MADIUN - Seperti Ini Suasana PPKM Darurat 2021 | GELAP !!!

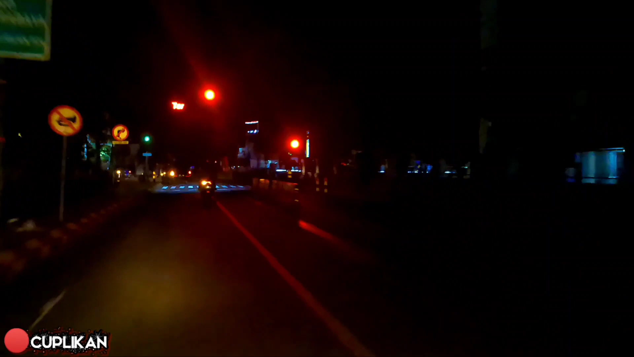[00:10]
disini itu juga sudah ditutup ya teman-teman ya Suasana dan disini biasanya banyak pedagang ya Itu juga sudah gak ada sama sekali
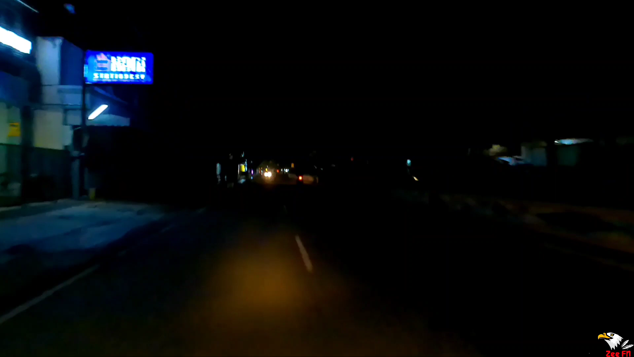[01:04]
Menuju arah ke Kota Madiun Jadi Saya akan berbagi informasi kepada teman-teman ini ya Yang disini Nah itu
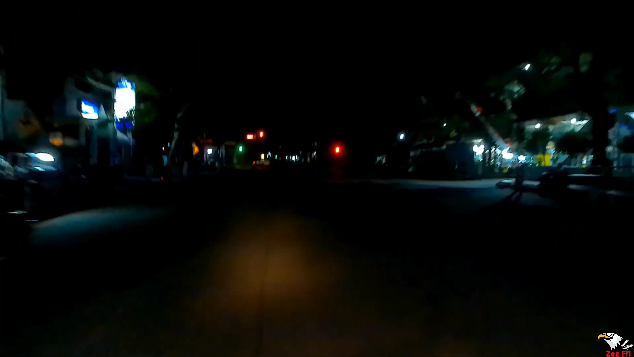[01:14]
Arah jalan menuju ke Kota Madiun ditutup dan disini itu benar-benar gelap gulita ya teman-teman Nah itu jalan masuk di Jalan Agus Salim ditutup total
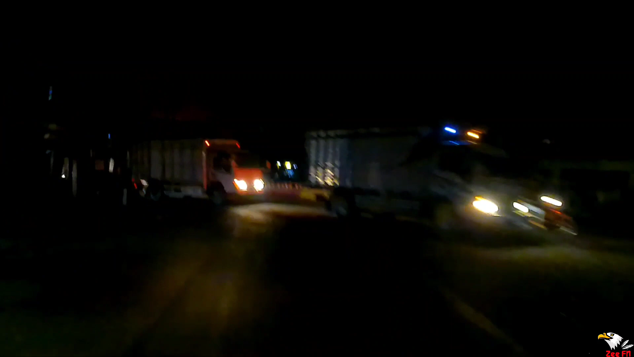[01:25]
Nah kita belok ke kiri ya kita harus diwajibkan belok ke kiri Belok ke kiri suasana seperti ini Madiun benar-benar sudah gelap ya ini bertepatan pada jam 8 lebih seperempat teman-teman Jadi kondisinya ya Seperti ini untuk pertokohan dan juga tempat-tempat makan ya disini itu semua sudah pada tutup teman-teman Seperti halnya Indomar minimarket juga disini
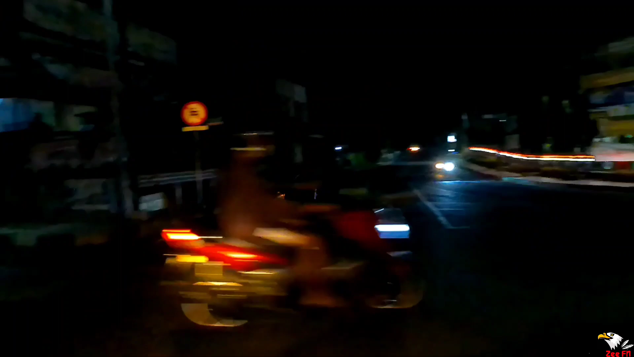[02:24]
Nah kita memasuki Jalan Meijen Sungkono teman-teman Kondisinya seperti ini di sebelah kanan saya adalah pom bensin ya Pom bensin di sekitaran Jalan Meijen Sungkono dan ini mengarah ke arah depan
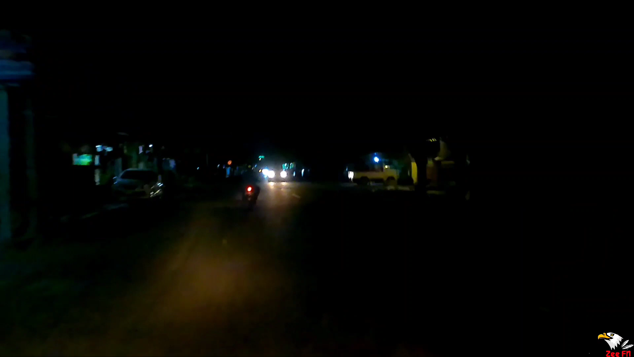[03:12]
Madiun itu kita tidak bisa melewatinya teman-teman Jadi kita tidak bisa masuk ke jalur kotanya Kita harus belok ke kanan ke arah Jalan Provinsi Madiun Surabaya Jadi itu ya beberapa titik penutupan jalan Ataupun PPKM darurat ini yang ada di tengah kota Madiun Nah ini depan adalah rumah sakit Aisyah Madiun ya Sampai kelewatan cerita yang ngomong aja Nah di depan adalah lampu merah ya
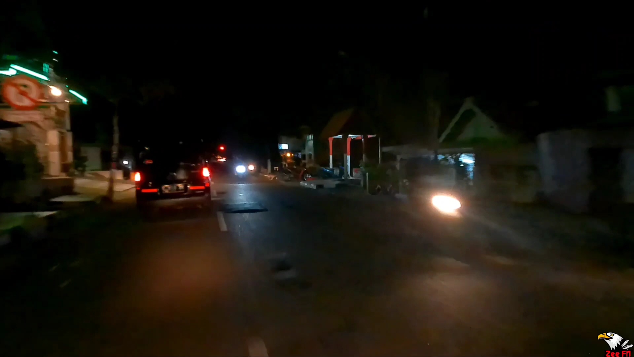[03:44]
Kita akan mencoba masuk di lampu merah itu teman-teman Nah ini agak saya gas Itu di depan ada lampu merah Kalau ke kanan kita menuju ke alun-alun kota Madiun Dan pastinya sudah ditutup ya Kita akan lurus masuk ke Jalan Pahlawan Oke teman-teman ini dah hijau ya Kita bisa melihatnya di bagian kanan kita itu ditutup ya Disisakan sedikit
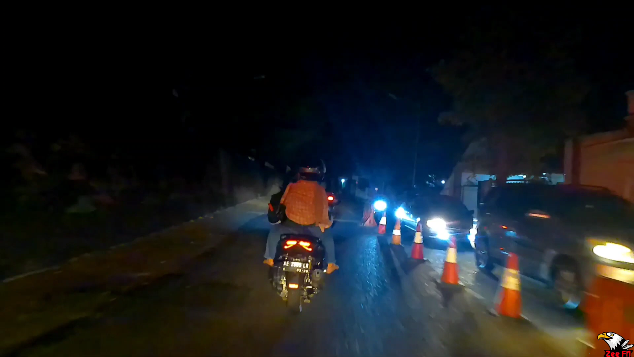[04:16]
Kita harus lurus ya teman-teman Di jalan ini Ini jalan opo dek mo ke bacot ya Ini
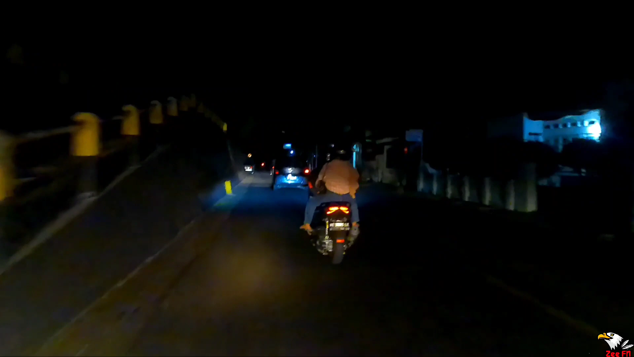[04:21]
jalan ataupun arah menuju ke Jalan Pahlawan Atau Pahlawan Street Center Jadi kondisi gelap-gulita ya Kalau di rumah-rumah warga ya Masih hidup lampunya Seperti ini Nah ini berdekatan dengan Jalan Kalibantaran teman-teman Di sebelah kiri saya ini Merupakan Kalibantaran Kota Madiun ya
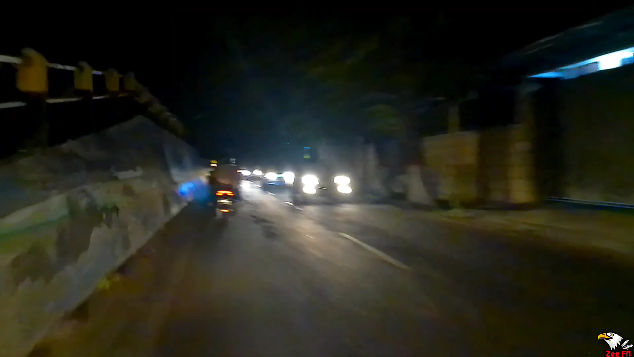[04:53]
Disini benar-benar sepi ya Sudah sepi banget Kalau mal-mal itu di kawasan Kota Madiun Tutup jam 8 teman-teman Batas tutupnya sampai jam 8 malam itu sudah harus tutup
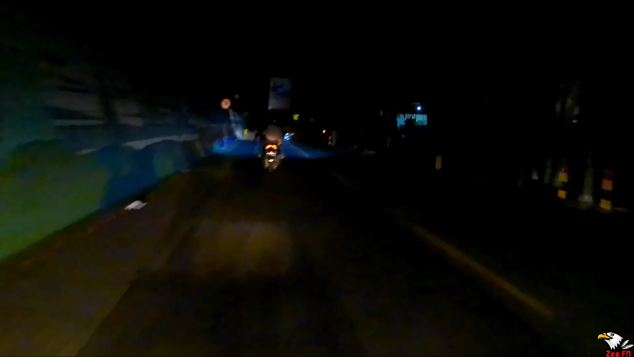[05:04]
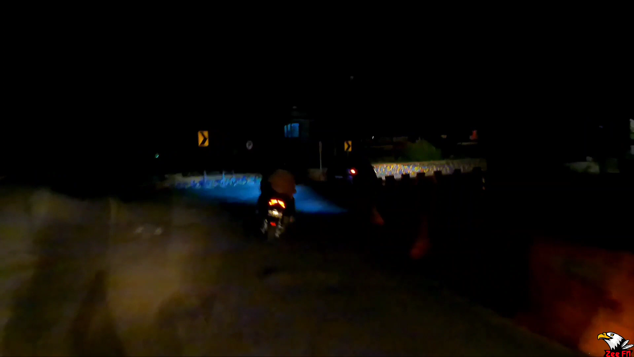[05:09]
Dan lampu-lampu penerangan jalan ya Ini berada di sekitar Taman Lalu Lintas Bantaran Madiun ya
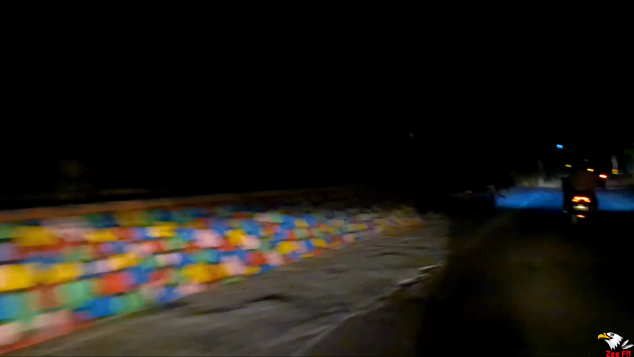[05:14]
Seperti ini kondisinya Jadi jalanannya masih Apa ya Masih rame kalau untuk kendaraan bermontor ya Tapi kalau untuk Suasana di sekitaran rumah-rumah Dan juga Jalan ya Ini adalah jalan akses menuju ke Alun-alun Kota Madiun ya Kita bisa melewat sini
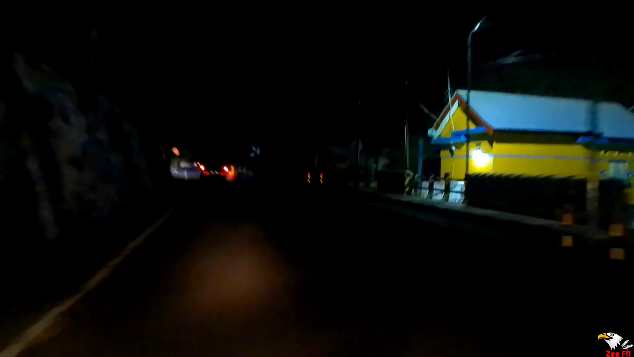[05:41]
Karena di depan itu Di jalan pahlawan street center itu Jalannya sudah ditutup ya Jadi otomatis Kita ini disini dibuatkan Dua jalur ya Untuk masuk ke sini Nah ini ada lampu merah Kita akan belok ke kiri Kalau ke kanan kita menuju ke jalan pahlawan street center Yang pastinya disini itu juga sudah ditutup ya Nah itu
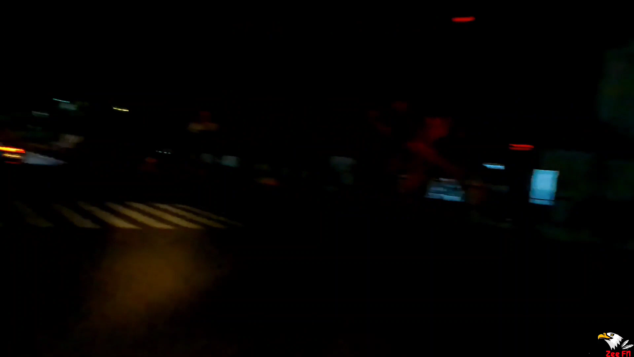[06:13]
Oke lampu-lampu juga sudah dimatikan ya Seperti ini Suasana dan kondisinya benar-benar sepi Kita akan masuk di Kawasan sebelah timur Kota Madiun teman-teman Nah ini ya Jalan pahlawan Dan disini taman makan pahlawan Taman makam pahlawan Kita masuk ke jalan R.A.
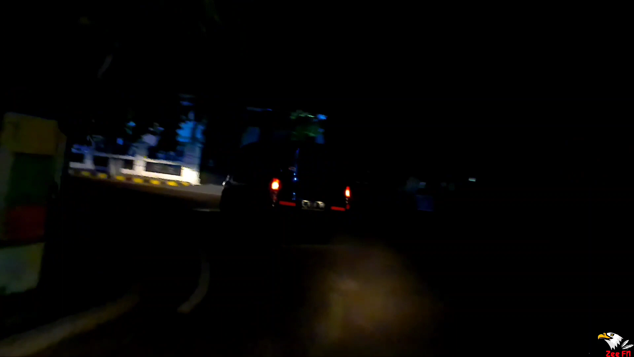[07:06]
Nah ini di sebelah kanan saya Merupakan pengadilan negeri Madiun ya
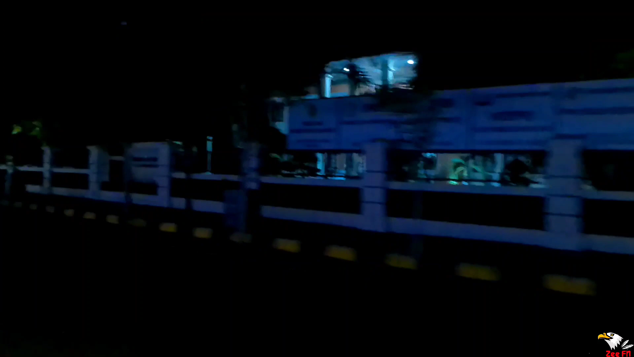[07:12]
Jalan R.A.
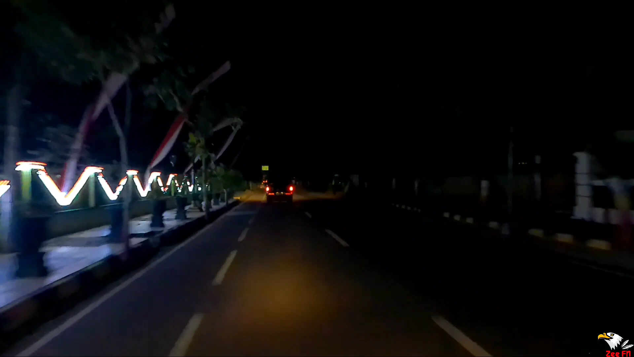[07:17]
Kartini Dari sini kita melurus mengarah ke timur teman-teman ya Kita akan melihat suasana di jalan Dia aku lali ya Saya itu nama jalan lupa teman-teman Kita berhenti sebentar ya Ada lampu merah
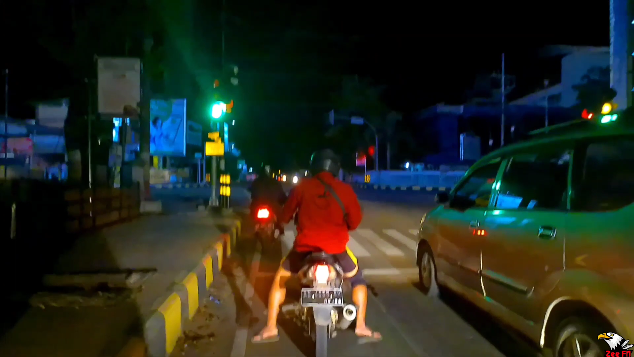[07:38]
Nah oke langsung hijau kita gas Kita memasuki
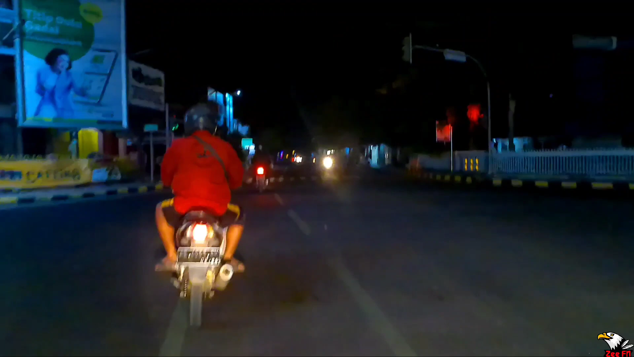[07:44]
jalan di Ponegoro teman-teman Nah jalan di Ponegoro ini ya Kenapa saya memasuki kawasan ini Karena saya akan belok di jalan Bali Nah sebentar
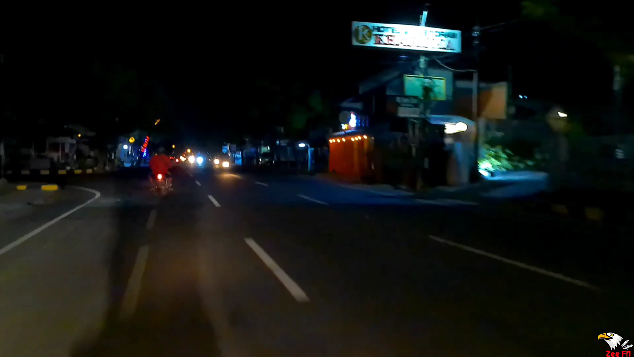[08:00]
Kita belok di jalan Bali teman-teman Aduh Kelewat
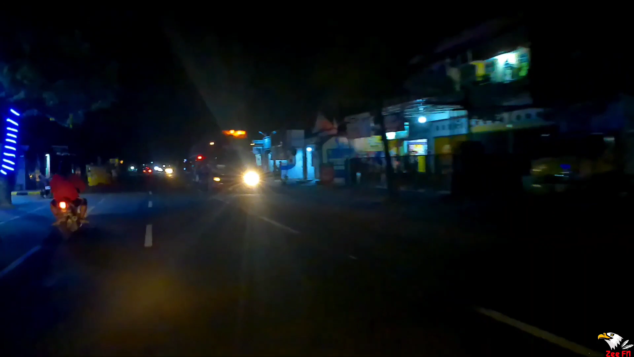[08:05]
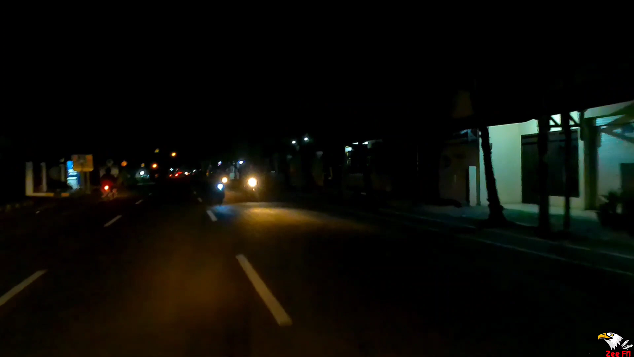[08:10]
Kita memasuki jalan Bali Karena disini itu banyak banget tempat-tempat makan seperti itu ya teman-teman Nah Dan disini kondisinya juga sudah tutup semua ya Madiun Jadi kalau Madiun kota itu Lampu penerangan jalan benar-benar sudah dimatikan ya Sekitar jam delapanan Tapi kalau untuk rumah-rumah warga disini ya Lampu di rumahnya warga seperti ini ya
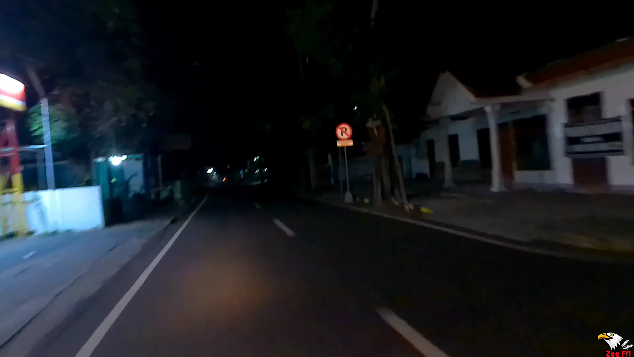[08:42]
Masih hidup teman-teman Masih aman terkendali hidup ya Dan kalau untuk tempat-tempat makan Di suasana di tengah kota Madiun ini Sudah pastinya sudah tutup semua Jadi sudah mematuhi protokol itu ya Peraturan dari PPKM darurat yang ada di kota Madiun Itu ya ada perempatan Kalau ke kiri kita menuju ke stadion Kalau ke kanan kita menuju ke pasar besar Nah kita belok ke kiri teman-teman
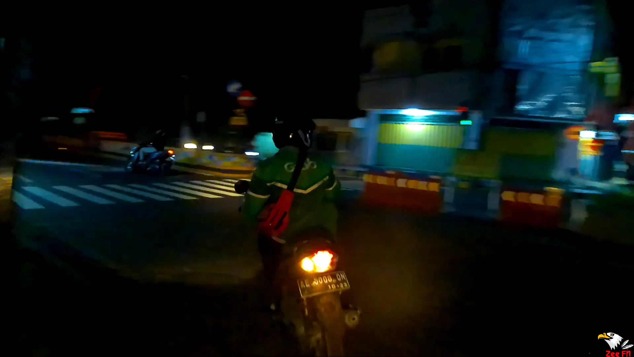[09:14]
Kita lihat suasana di sekitaran stadion Willis Kota Madiun Nah ini ya Di jalan ini ya Jalan ini itu Suasananya juga peteng gelap gulita ya teman-teman ya Sudah nggak ada yang buka sama sekali Di kiri kanan saya